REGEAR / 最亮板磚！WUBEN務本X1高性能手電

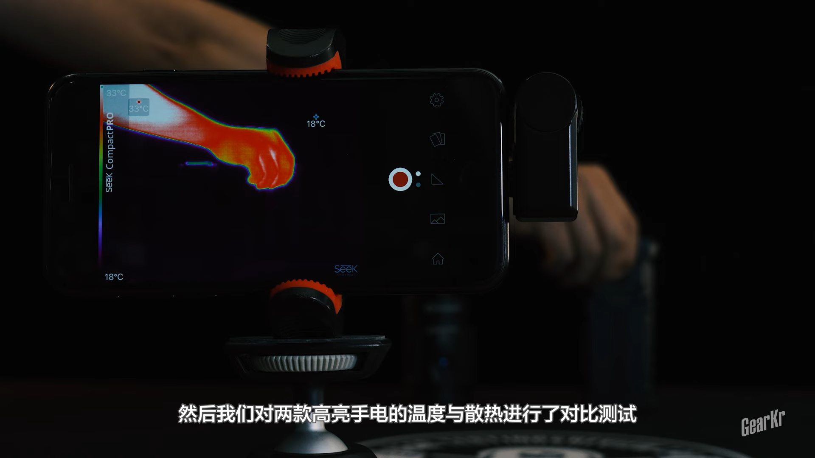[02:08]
On screen: scale top 33°C, scale bottom 18°C
手电的温度与散热进行了对比测试可以看到双击开启两款手电的极量挡之后
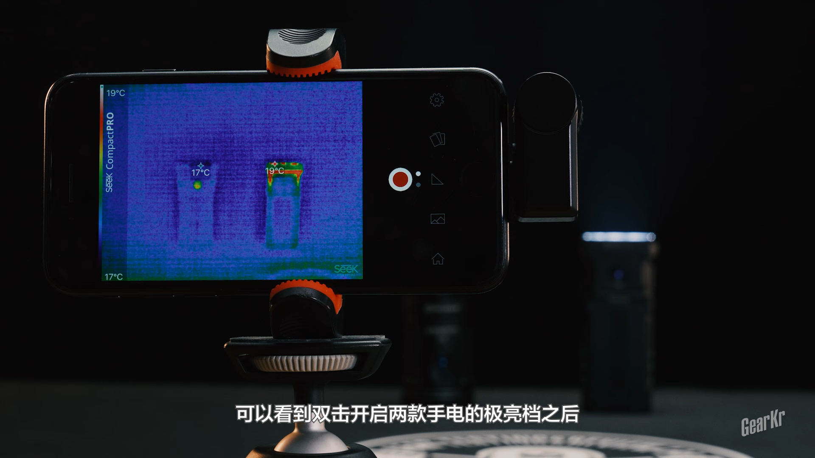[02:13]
On screen: scale top 19°C, scale bottom 17°C
物本X1的热量在灯头瞬间就爆发了一分钟即上升到了最高45度这个时候奥雷X7R都还没热身我们分析应该是X7R采用筒身缓慢散热所以散热
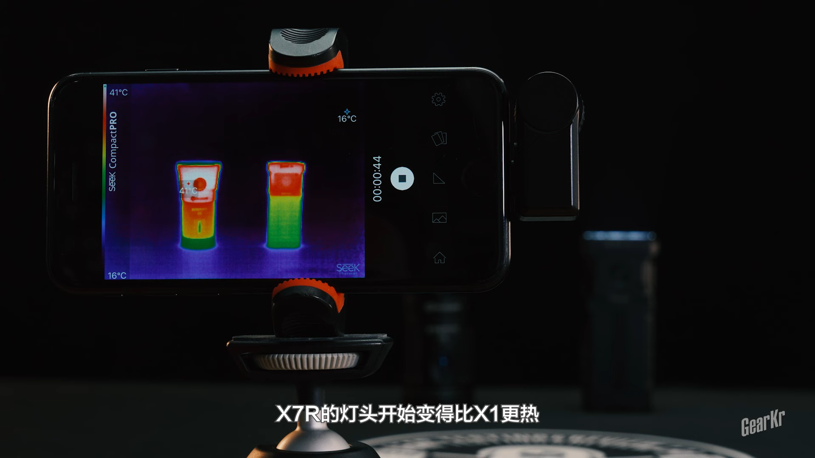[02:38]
On screen: scale top 41°C, scale bottom 16°C
变得比X1更热也就是超过了40度然后X7R仍旧在陆
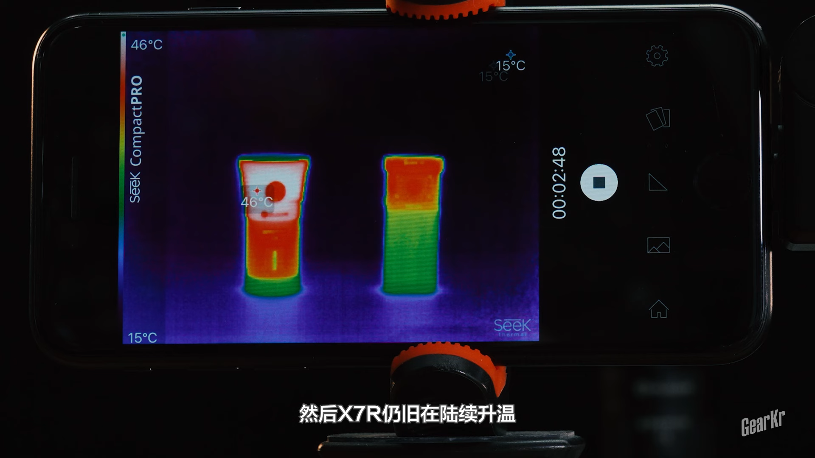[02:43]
On screen: scale top 46°C, scale bottom 15°C
续升温可以明显看到筒身下部也随着灯头的温度开始升高作为对比的X1却始终保持着最初的样子吐身下方握持部位基本保持低温哪
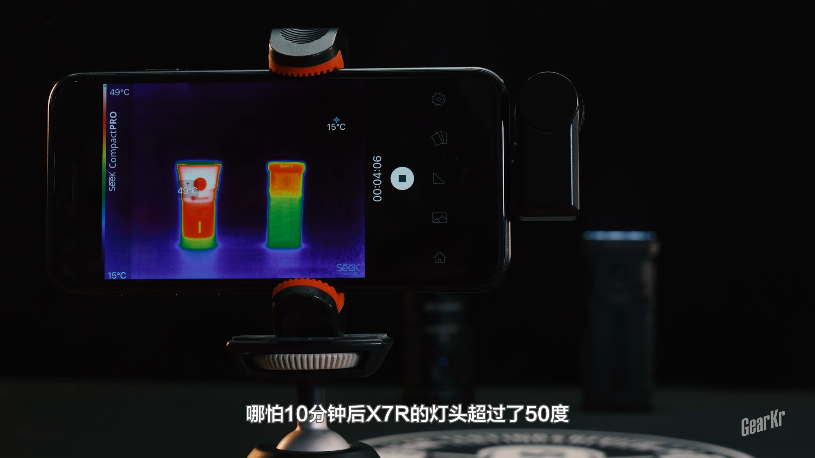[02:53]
On screen: scale top 49°C, scale bottom 15°C
怕十分钟后X7R的灯头超过了50度甚至连下方的握持区域都比X1的灯头还热超过了40度
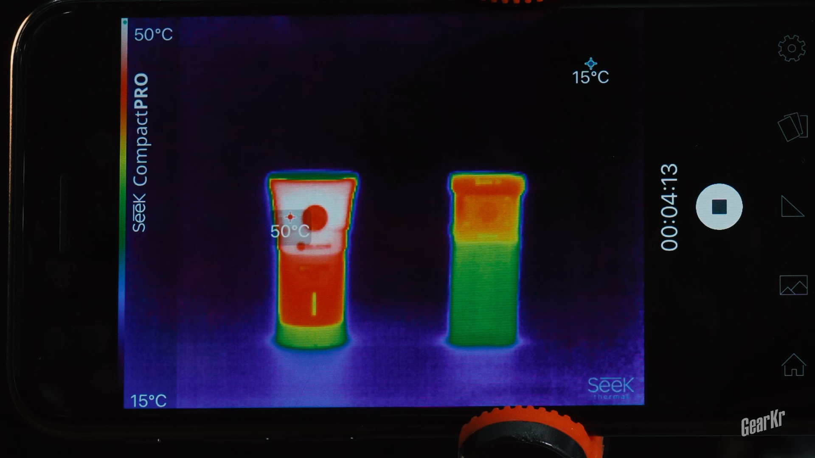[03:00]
On screen: scale top 50°C, scale bottom 15°C
X1仍旧不忘初心散热风扇牢
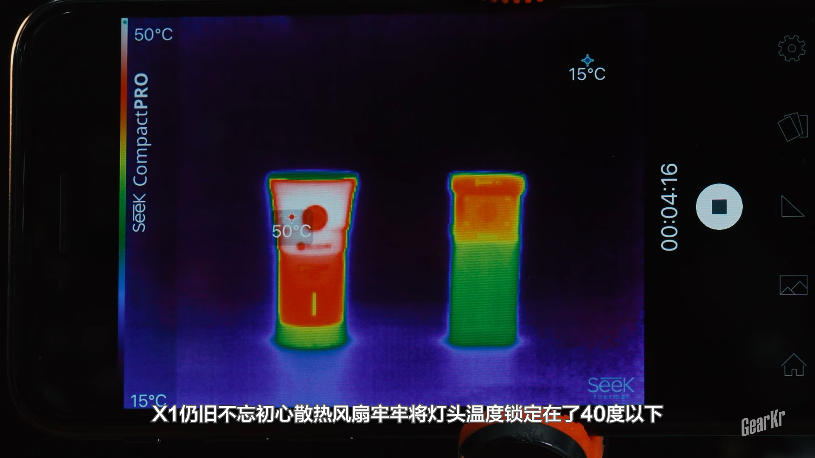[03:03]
On screen: scale top 50°C, scale bottom 15°C
牢将灯头温度锁定在了40度以下而且下方的握持区域的温度仍旧属于可舒适握持的温度区间对此只能说一个字